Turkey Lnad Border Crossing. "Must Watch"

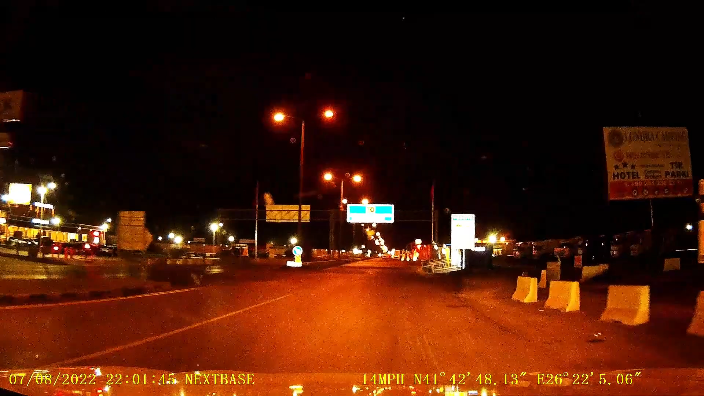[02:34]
हम लोग जनाब तुर्की में अल्हम्दुलिल्लाह हो गए जी एंटर।